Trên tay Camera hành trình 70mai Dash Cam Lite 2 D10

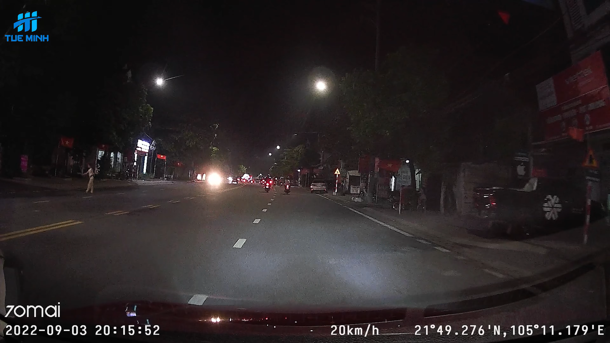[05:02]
đúng không Và cái này là cảm nhận cá nhân của mình thôi Thì mình đã cảm nhận được là khi mà ghi hình buổi tối Thì cái chiếc Line 2 có vẻ nó đỡ noi hơn So với
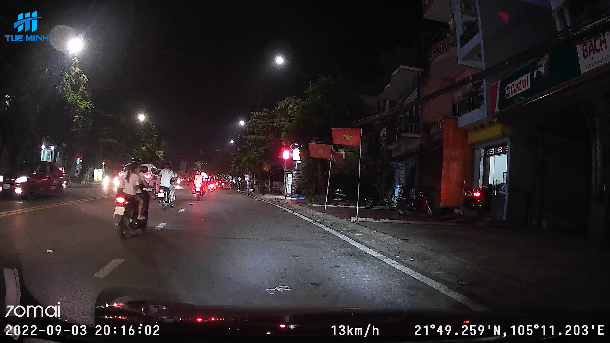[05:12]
cái phiên bản Line 1 Và mình sẽ thử cho các bạn ở cái điều kiện khắc nhiệt hơn Đấy chính là cái chất lượng ghi hình Ở điều kiện không có đèn đường Và các bạn đã thấy là cũng
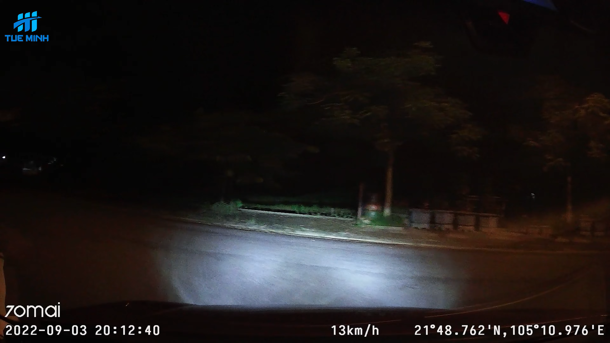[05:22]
ổn đúng không Tất nhiên là sẽ không thể so sánh được với những chiếc cam Có chất lượng ghi hình tốt hơn,